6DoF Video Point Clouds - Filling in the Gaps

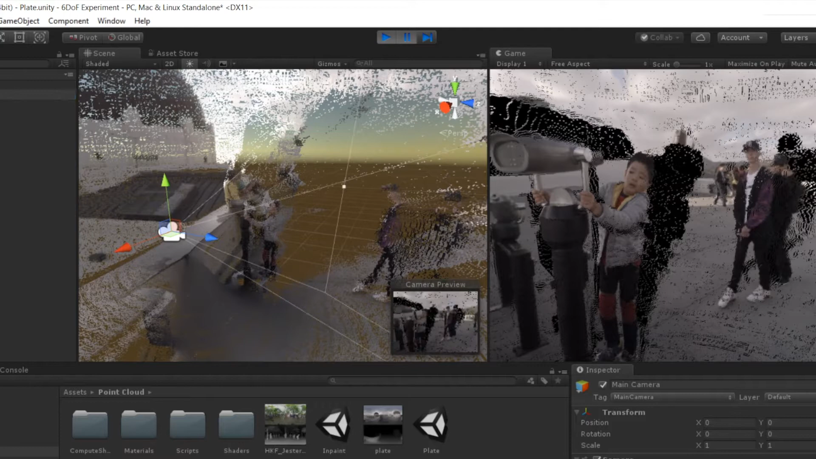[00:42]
And if I go into Photoshop here you can see what I've done. It's basically just removed all of the people and all of the objects that are in the foreground.
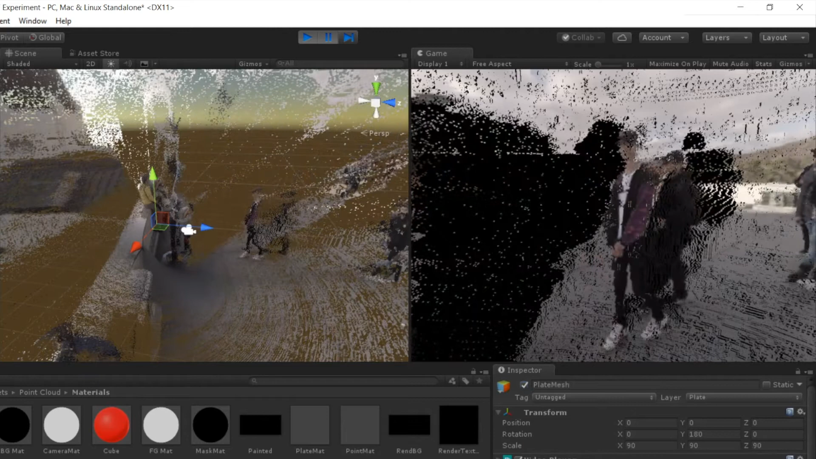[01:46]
And you'll notice that the point cloud plate had a bunch of holes because it was still the point cloud. And this mesh plate does not have those same holes.
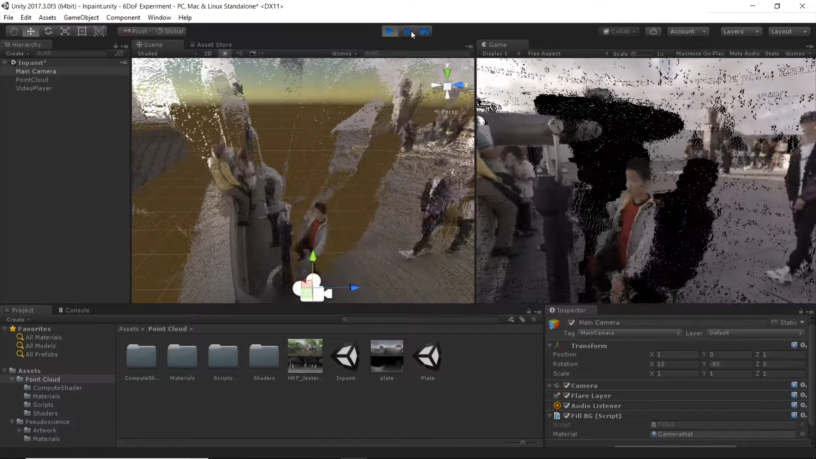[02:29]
And it's a technique of just sort of algorithmically filling in empty areas. So originally I thought I was going to be using OpenCV or some other software solution for inpainting.
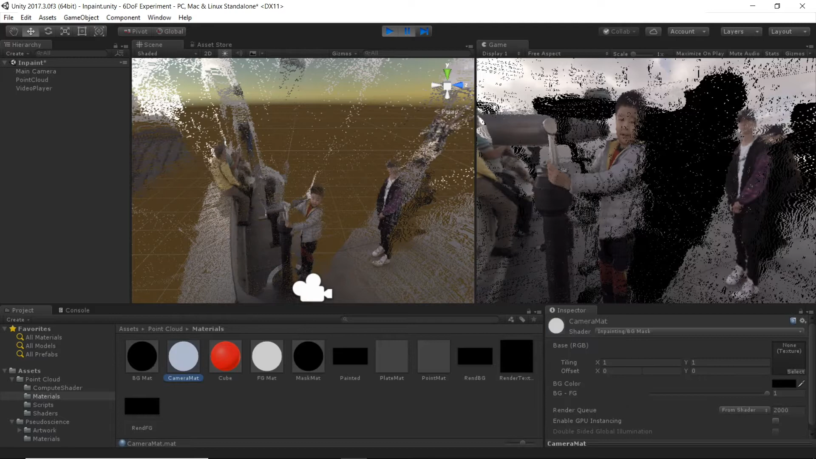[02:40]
And so I wrote this shader, which just makes the area that has color pixels black and the area that needs to be filled in white.
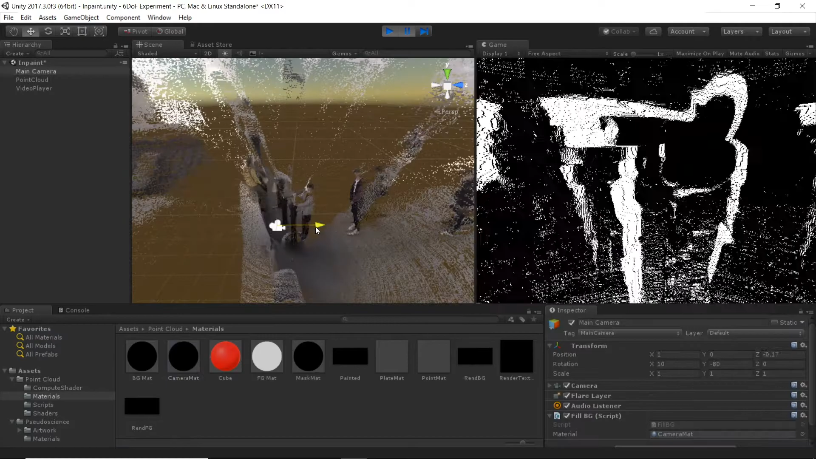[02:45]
So if I go to the OpenCV inpainting documentation, you can see that's exactly what you need.
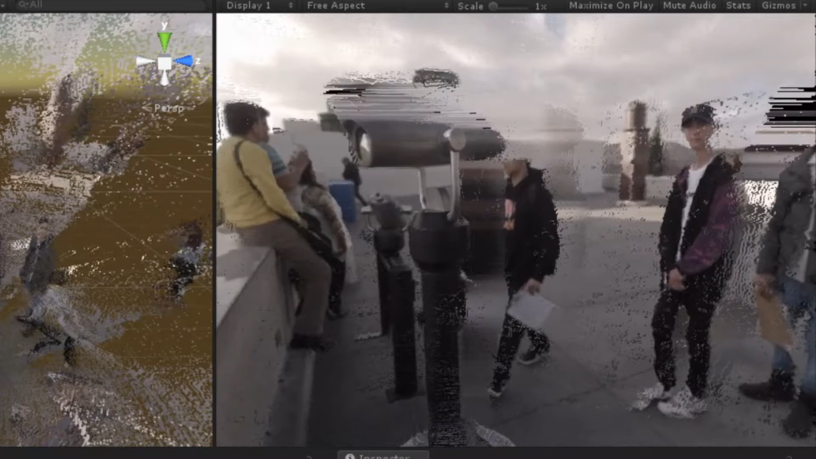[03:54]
So now here's the second inpainting algorithm, which is a little blockier.
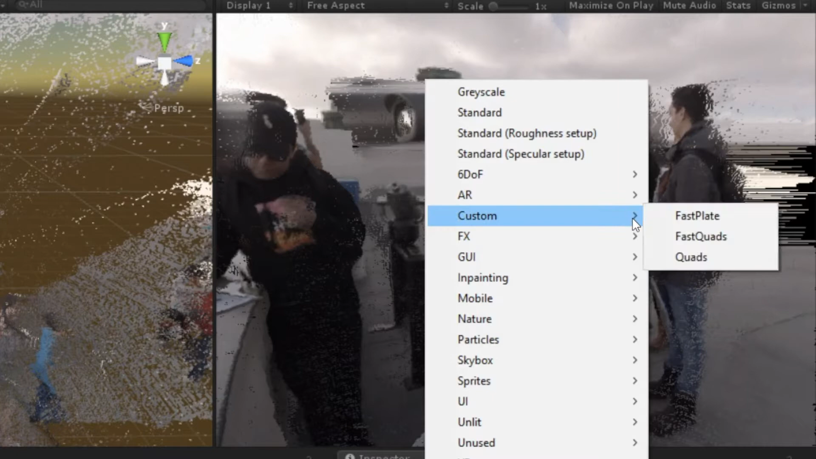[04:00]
I think it's a little better and it averages out the colors in the area a little bit more.
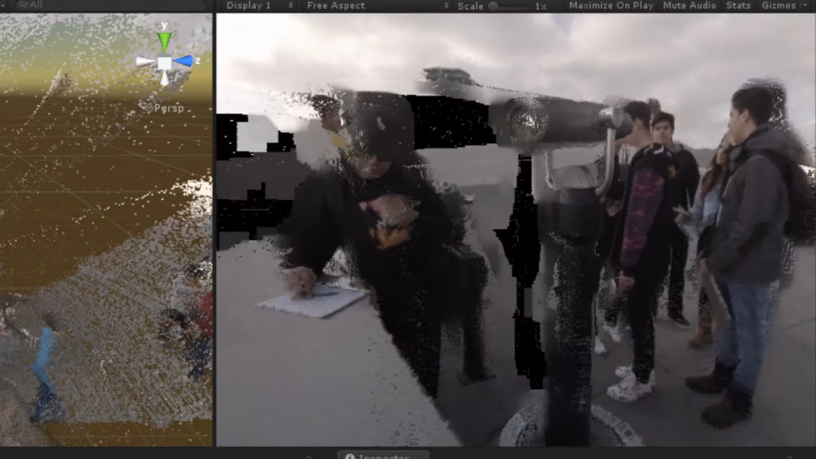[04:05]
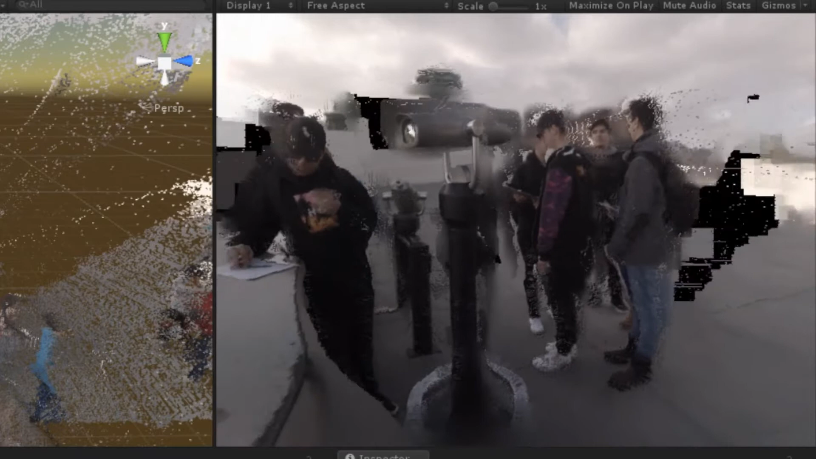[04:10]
And again, there's no background plate here being used at all.
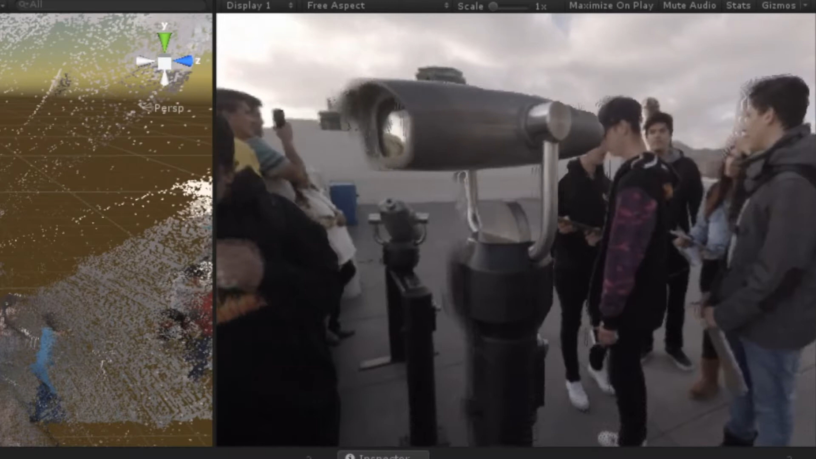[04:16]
This is all just from the images supplied.
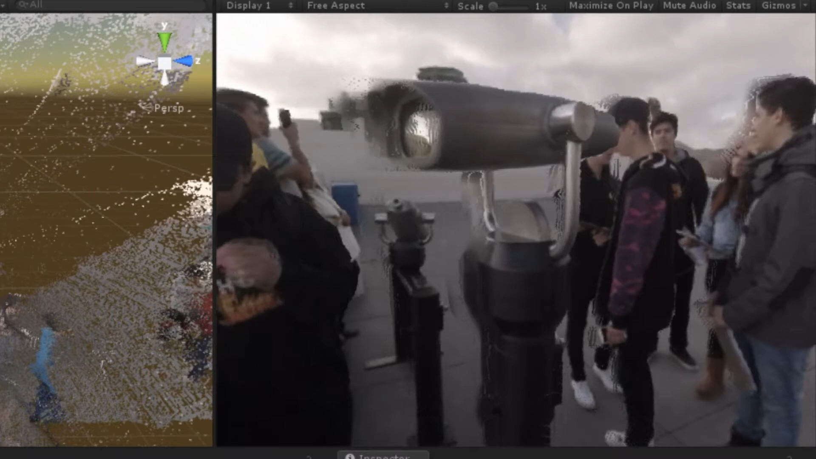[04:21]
Here's the third inpainting algorithm, which is, again, sort of averaging and repeating pixels. And they're all sort of variations on, you know, repeating the nearest pixels and then averaging things out and stuff like that.
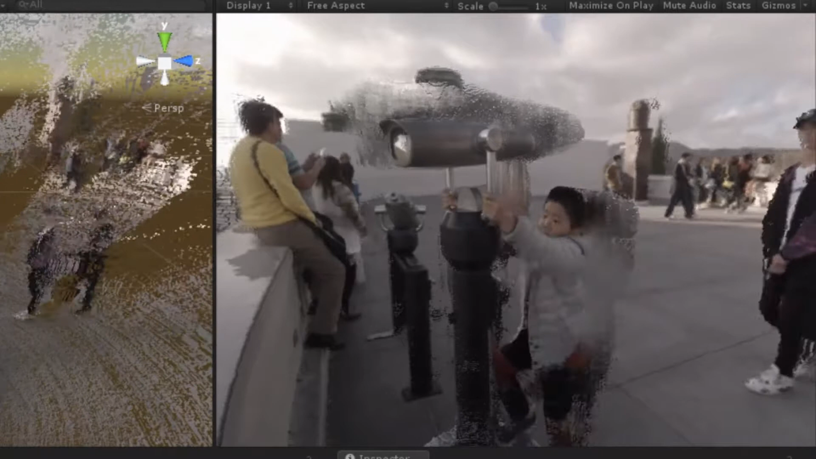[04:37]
Okay, and here's the fourth inpainting algorithm.
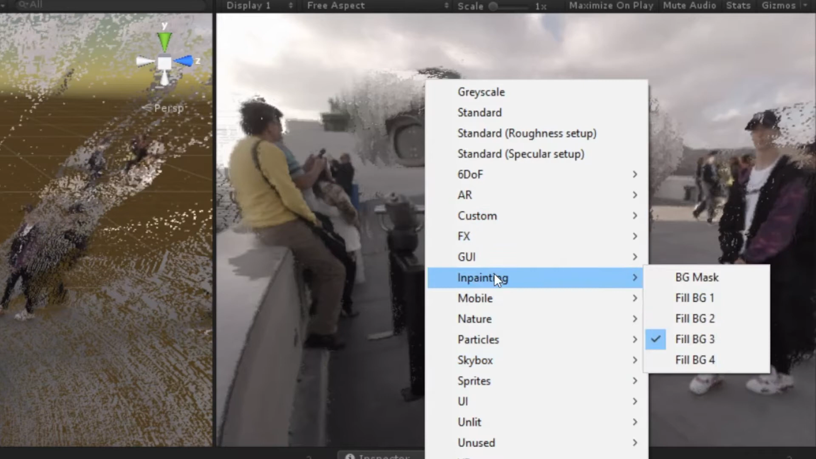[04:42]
Again, variation on the same thing. It sort of repeats nearby pixels and then averages stuff out a little bit. This fourth one, I think, works sort of the best in most situations.
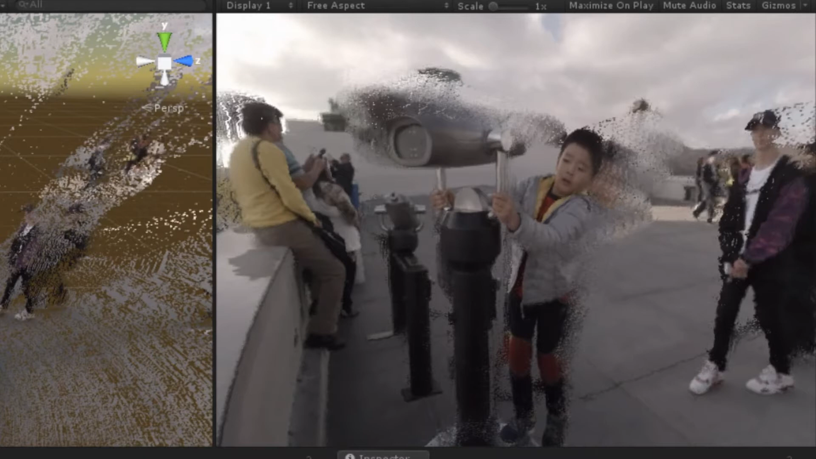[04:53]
So this is kind of the furthest I've gotten so far, but obviously there's still a lot of room for improvement here. And you can really see where this stuff could go, especially in the future if you incorporate sort of machine learning and stuff like that.
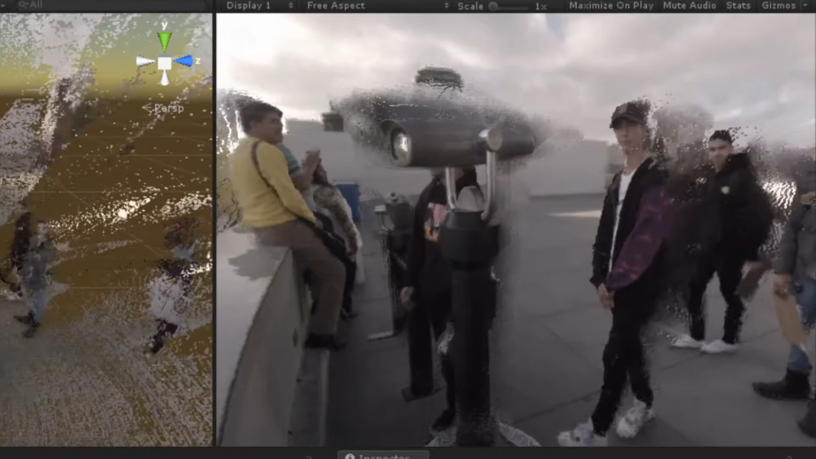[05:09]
And the other advantage of not using a plate and using algorithmic inpainting is that you don't need a plate. So you can use literally any video and you don't have to do any sort of pre-prep.
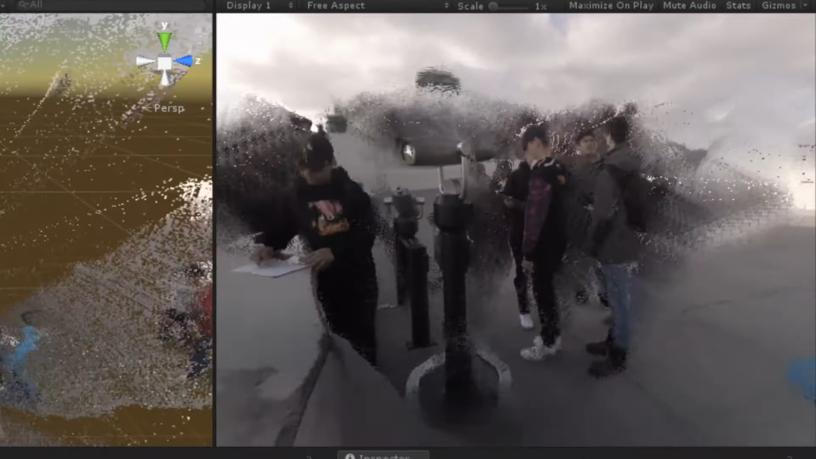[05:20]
So I'll just load up another video here and you can see how these algorithms do.
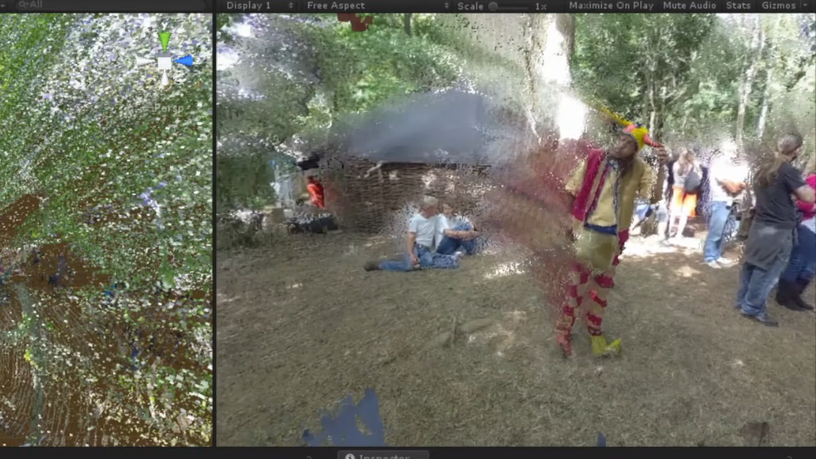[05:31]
So let's go ahead and just look at this in VR. Here we are in VR and here again is the black on white with white showing everything that needs to be painted in.
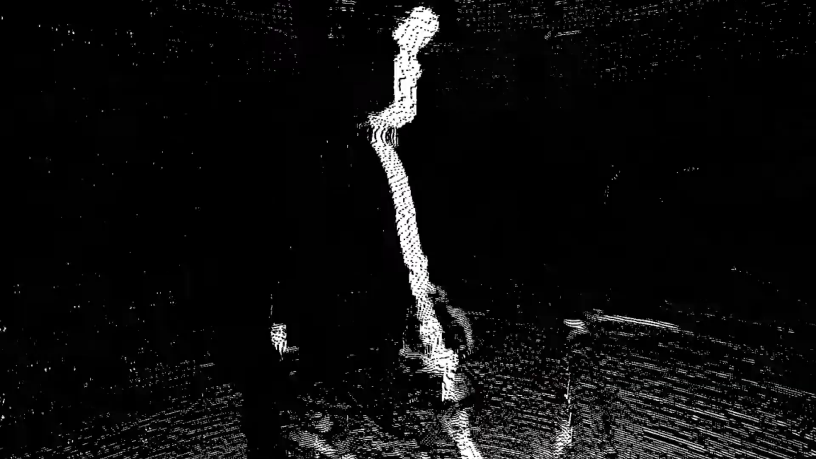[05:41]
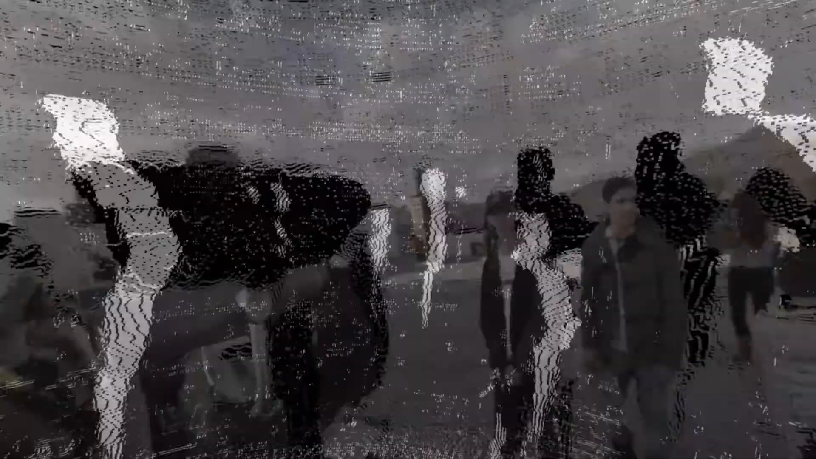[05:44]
And so here's our first technique. This is the point cloud plate.